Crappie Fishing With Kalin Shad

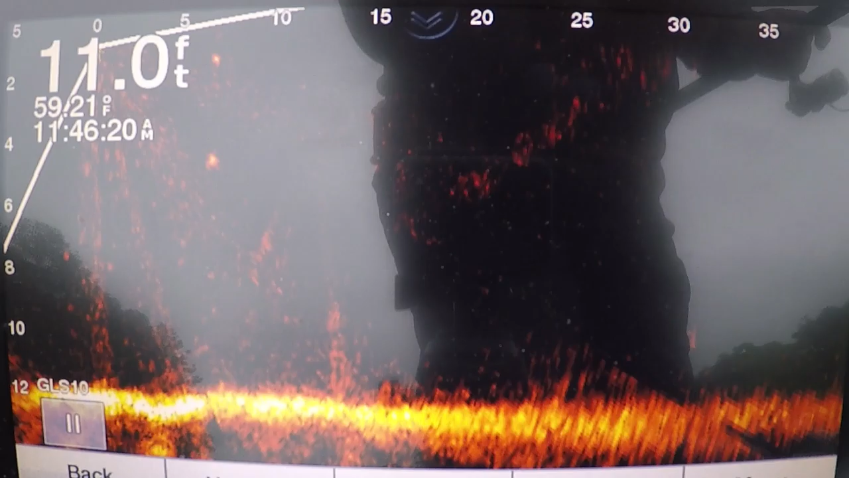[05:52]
On screen: depth 11.0 ft, water 59.21°F
He's at 30 feet. There he is. That's what I'm talking about, a fish by themselves.
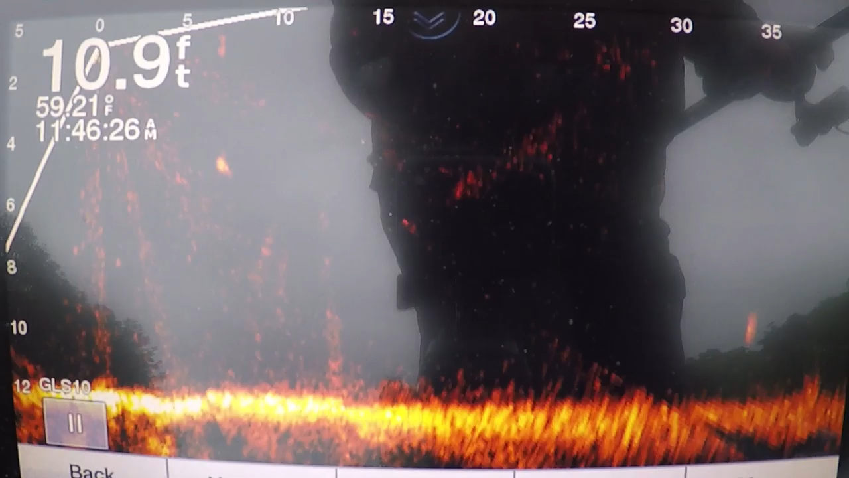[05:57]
On screen: depth 10.9 ft
I'm not sure. I don't know what it is.
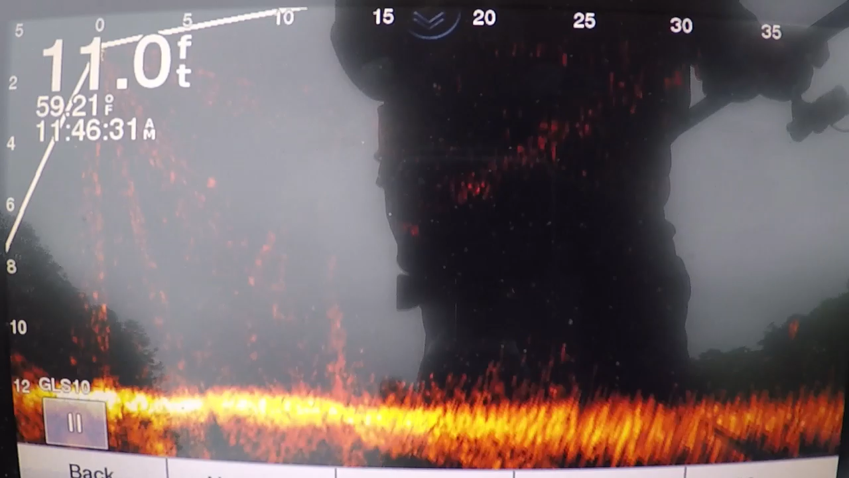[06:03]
On screen: depth 11.0 ft
It's a decent-sized fish, but I have threw at those before and caught them, and they're crappie.
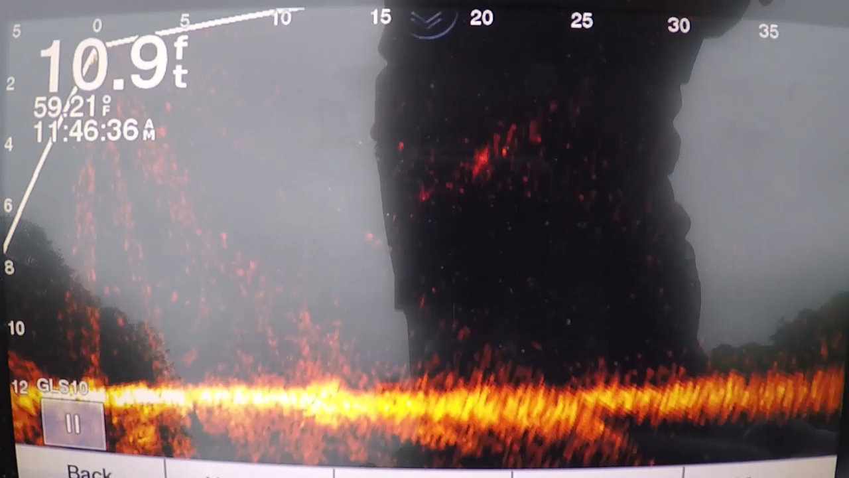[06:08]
On screen: depth 10.9 ft
It could be small bass, but hey, I pitch at them. So a lot of them are crappie when I catch. There's another one right here. Guys, I'm still in the same place.
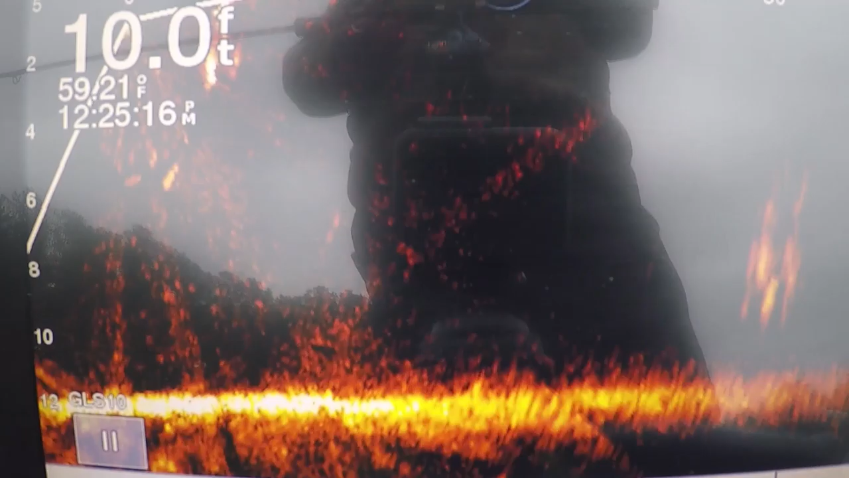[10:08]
On screen: depth 10.0 ft
All right, guys, let me show y'all what I'm doing. You can see here on this depth finder, the
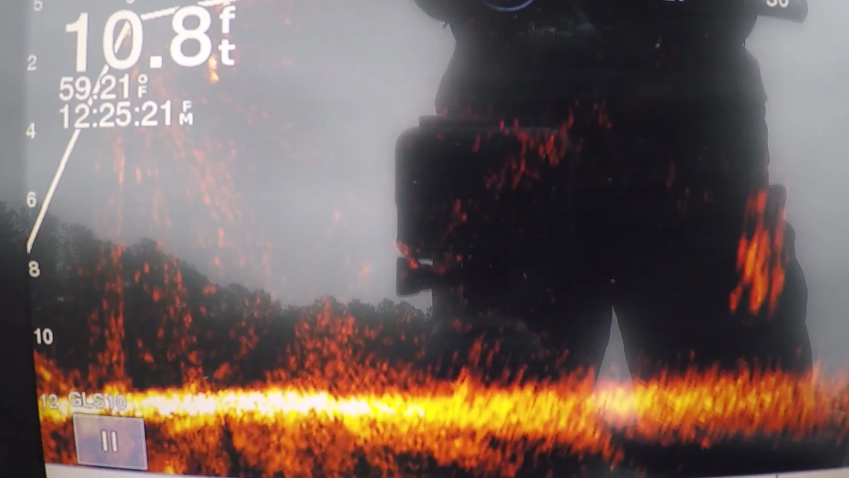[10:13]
On screen: depth 10.8 ft
there's something there at 35 feet. There's a couple spots. Now you can underhand pitch this thing or you can overhand pitch it. I'm 30 feet out with this handle, the angle of this handle. So it's 35 feet. Pitch it like that.
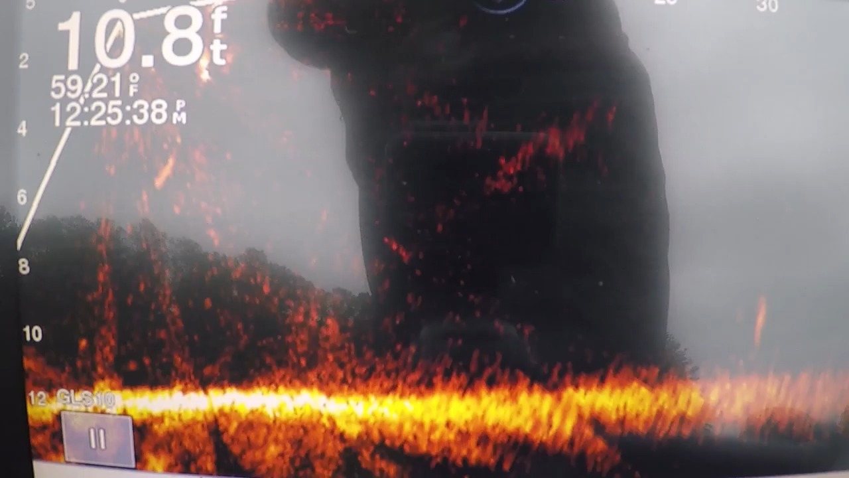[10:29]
On screen: depth 10.8 ft
Now, I lost the fish, the boat's moving. I lost my jig, that's fine. I don't see it on my live scope.
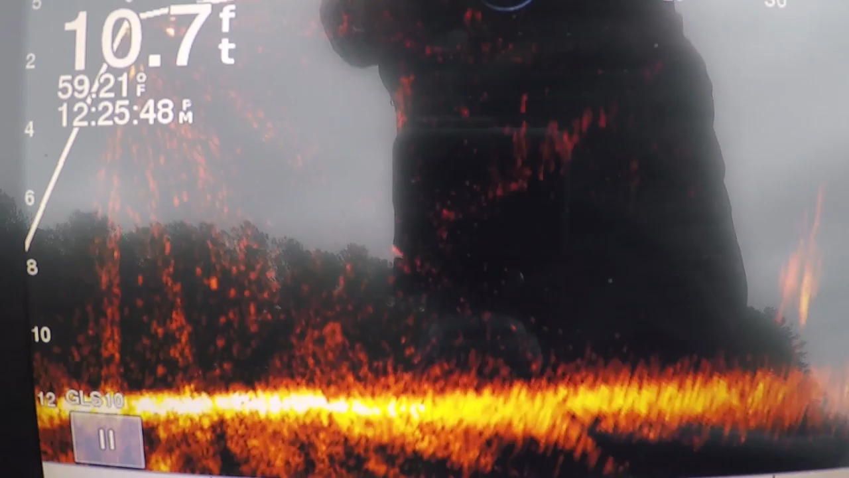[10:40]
On screen: depth 10.7 ft
What I'm doing is gonna reel it slowly. Well, I just had a bite. There he is, right there. There you go. See, I seen a group of fish out there. I wasn't sure what they are.
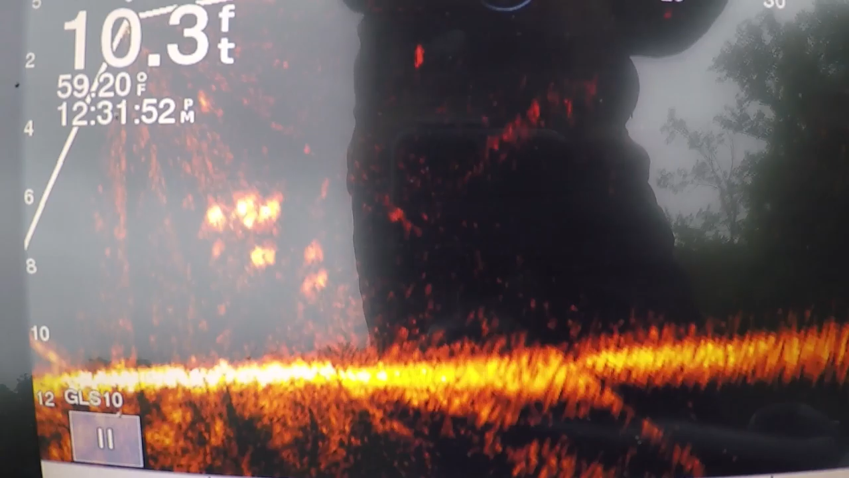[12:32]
On screen: depth 10.3 ft
Just need to pitch it out here. See, they're up under the boat on me now. There's my bait. See, my bait's behind them.
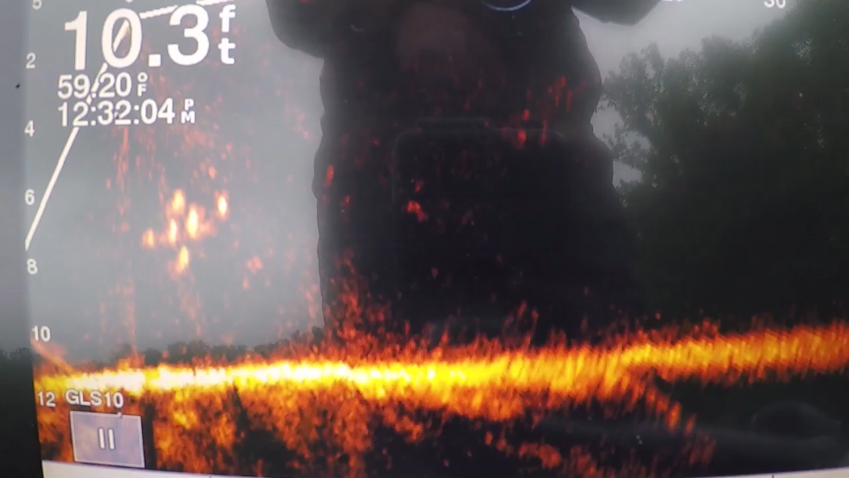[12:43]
On screen: depth 10.3 ft
I must let the boat drift with the...
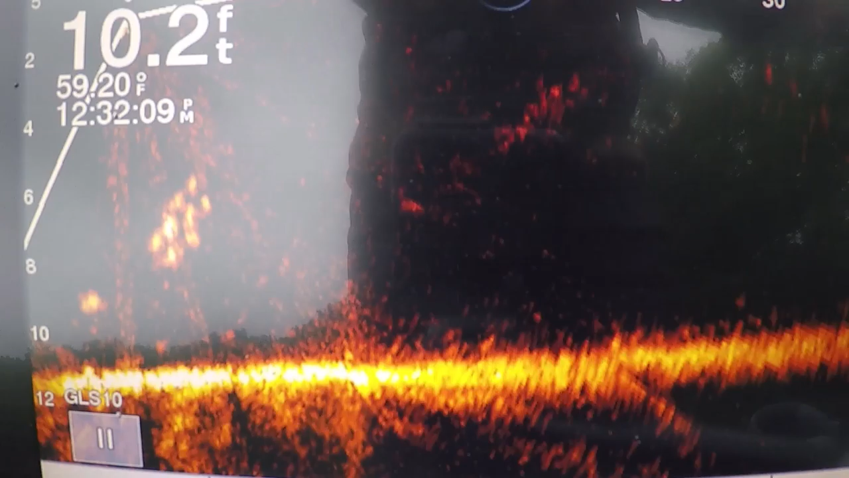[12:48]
On screen: depth 10.2 ft
Why they like to get up under the boat, I reckon shade.
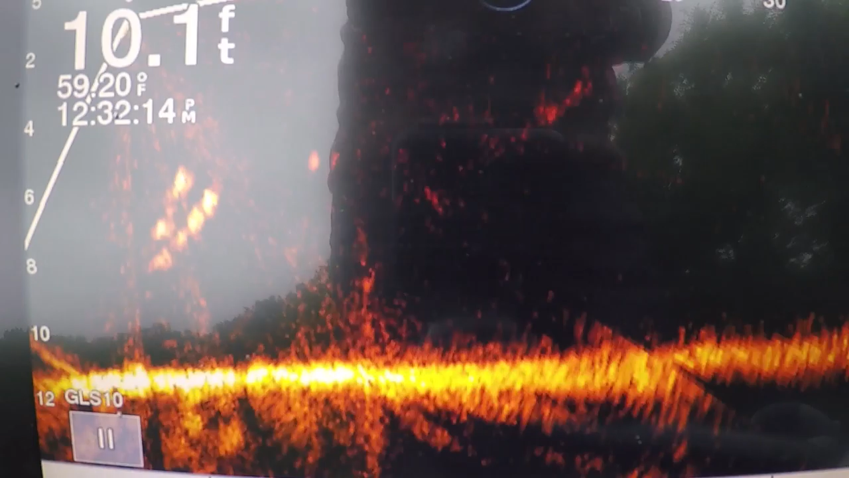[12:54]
On screen: depth 10.1 ft
And here's... See my bait? So I can't catch it up with them because they're under the boat.
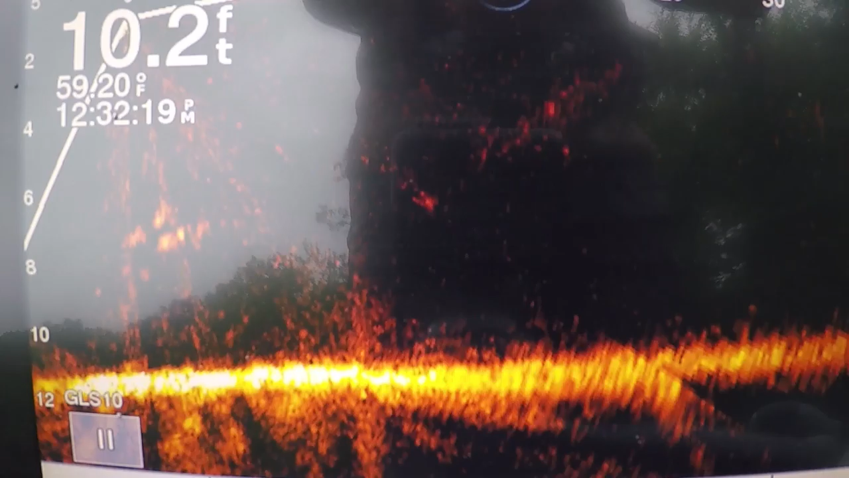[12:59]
On screen: depth 10.2 ft
I don't know if that makes sense to y'all. There's one came out there and checked it out.
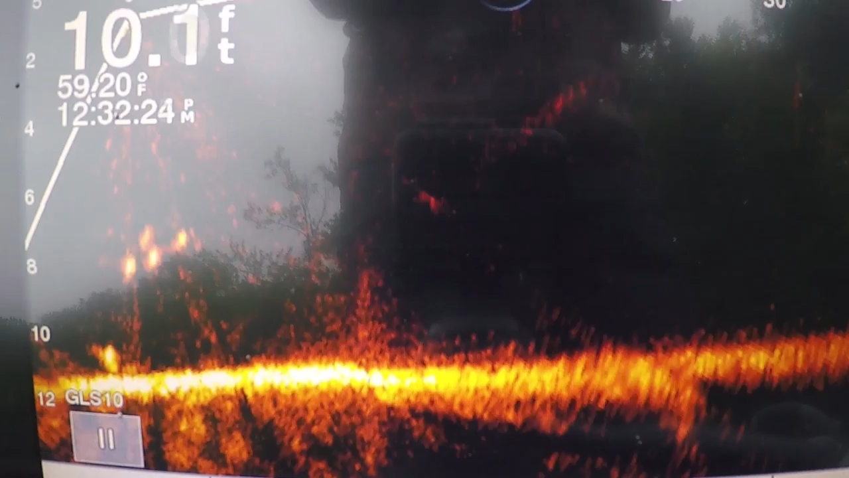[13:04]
And he got it and I missed him.
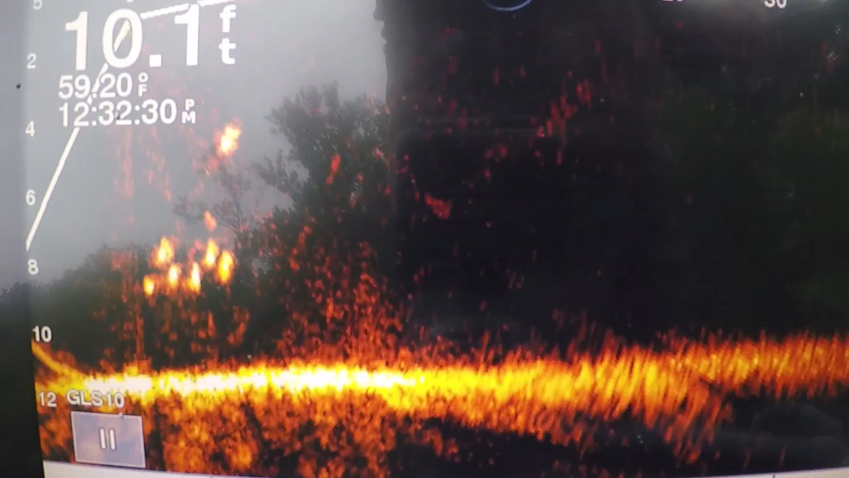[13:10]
On screen: depth 10.1 ft
See him come? Oh, he got it again and I missed him. I done messed that one twice.
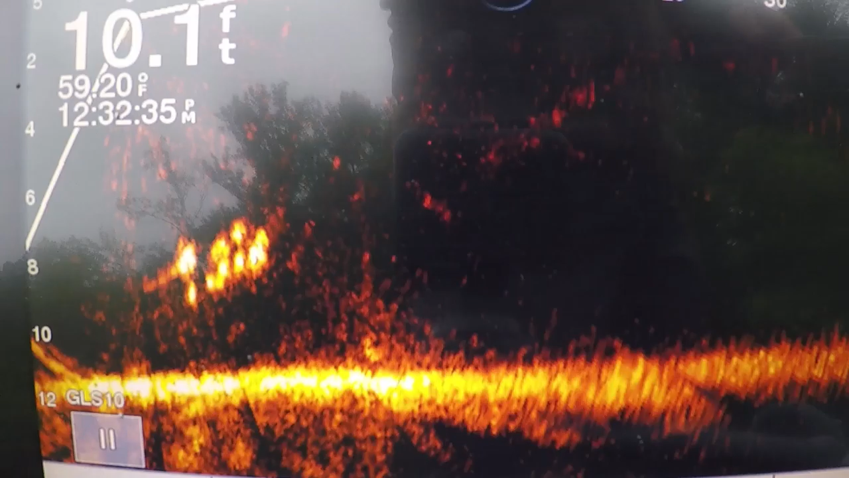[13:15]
On screen: depth 10.1 ft
Now another one's coming up after him. See him coming up after? And he's got it.
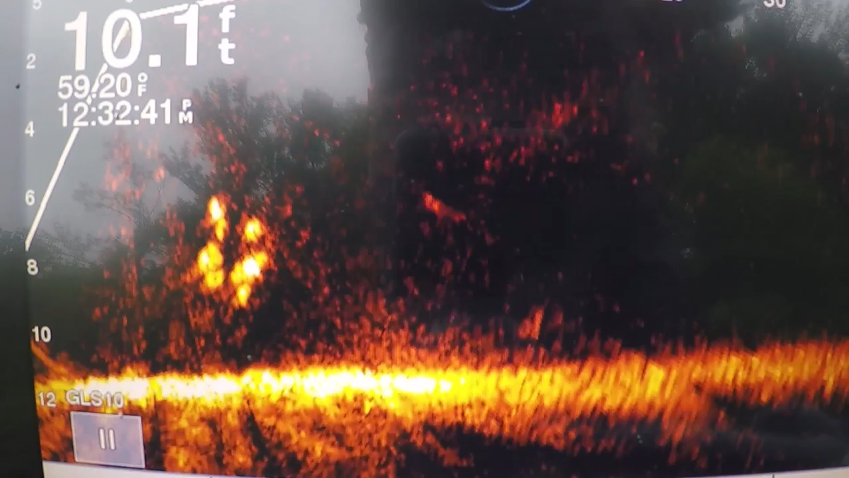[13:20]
On screen: depth 10.1 ft
Oh, I got him that time. See him running around there? Right, he come off. All right, guys. I'm trying to show y'all on the live scope.